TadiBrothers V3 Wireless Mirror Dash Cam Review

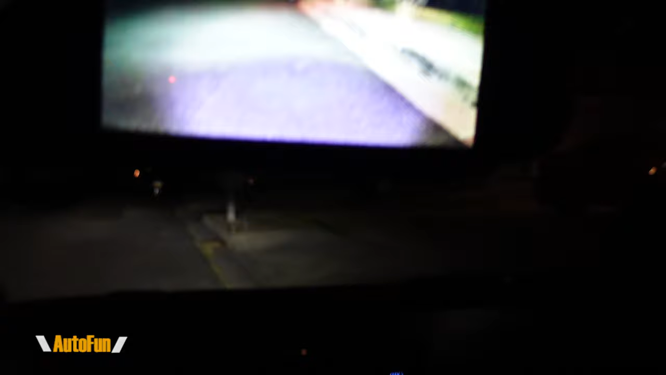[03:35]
that to the night vision capability of the system that this is brighter also notice on the stock
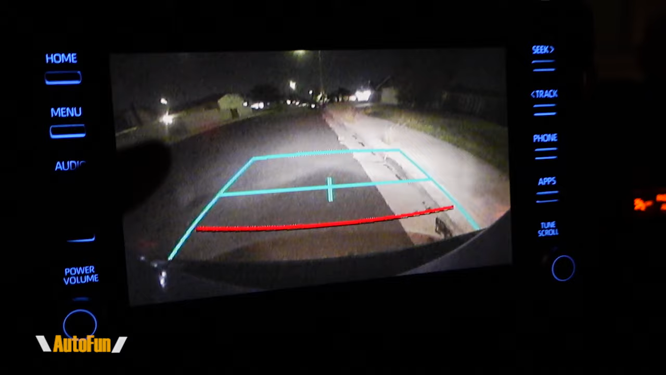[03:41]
camera there is some noise you can see all that there's a lot of movement going on here and you don't see noise like that on this system so I'm going to say it's probably about the same level of
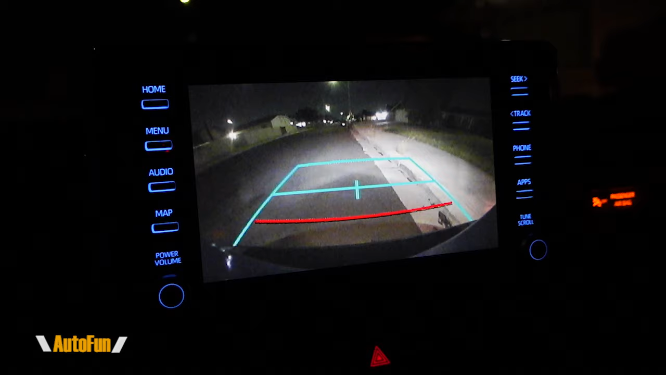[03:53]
quality as the OEM camera and maybe a little bit better in terms of light sensitivity due
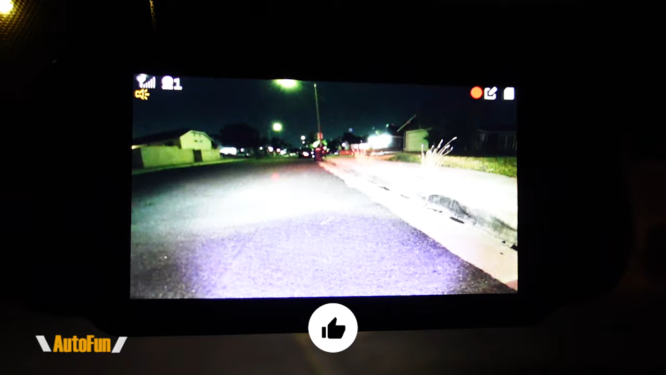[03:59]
to that night vision capability and in addition to that power button we also have these arrows and these arrows allow us to adjust